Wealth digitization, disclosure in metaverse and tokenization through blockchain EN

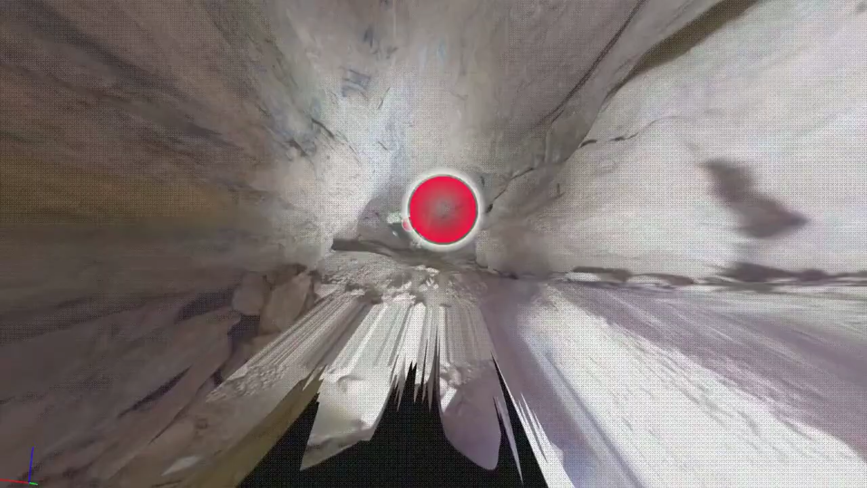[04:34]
You will be able to work with numerous examples and understand the process of massive data collection using laser scanning and aerial and terrestrial photogrammetry.